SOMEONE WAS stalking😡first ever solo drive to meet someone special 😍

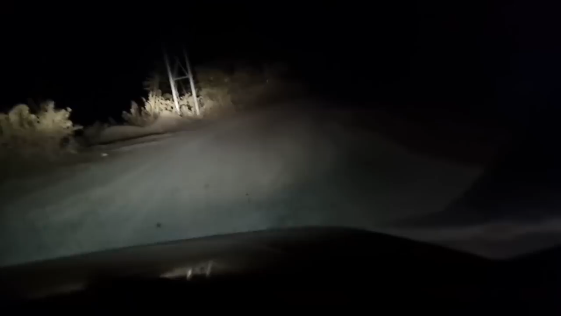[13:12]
ओह माय गॉड, किसको पूछेगा जैसा हो रहा था ना, रास्ता भी दो दो लग रहा था गाइस।
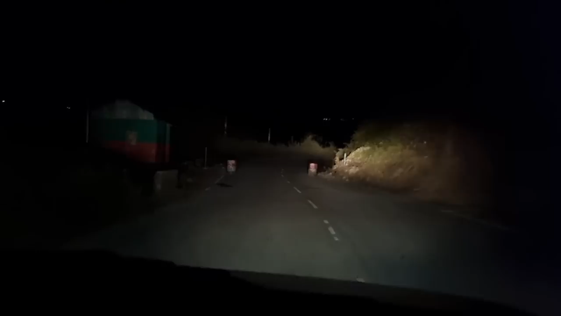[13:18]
पता नहीं लग रहा है कौन सा बस्ती है, क्या है, कुछ भी पता नहीं चल रहा है, पूरा अंधेरा कायम है।
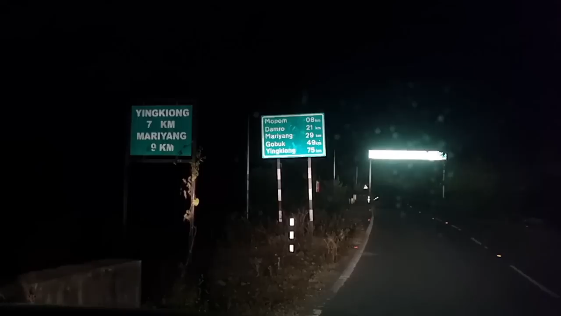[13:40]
गाइस यहाँ से यिंकियोंग क्या 7 किलोमीटर, मारियांग 9 किलोमीटर, ये तो गलती है, हटा दिया। ओ माय गॉड, वो मोपोम 8 किलोमीटर,
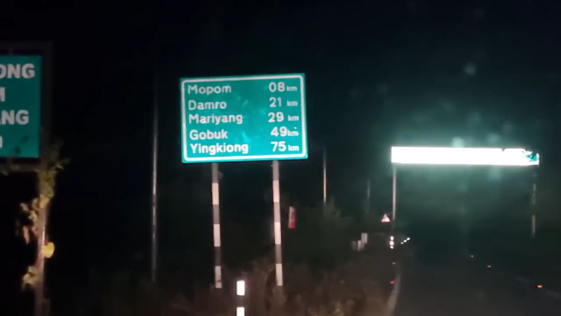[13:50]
डामरो 21 किलोमीटर, मारियांग 29 किलोमीटर, गोबुक 49 किलोमीटर, यिंकियोंग 75 किलोमीटर। ओ माय गॉड गाइस, और मुझे 75 किलोमीटर चलाना पड़ेगा, 75।